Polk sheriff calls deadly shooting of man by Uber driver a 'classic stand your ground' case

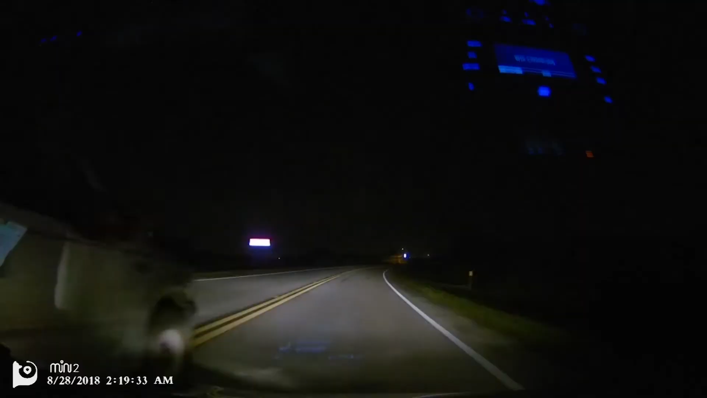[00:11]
Video from the dramatic Uber ride shows Jason Bowick fly around the car, slam on the brakes and get out.
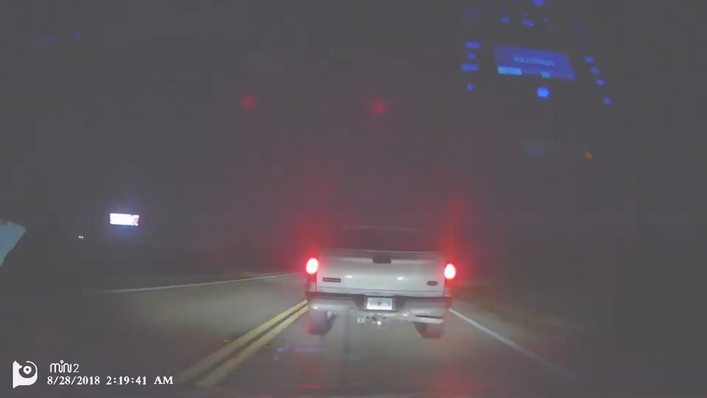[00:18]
You know, I've got a pistol.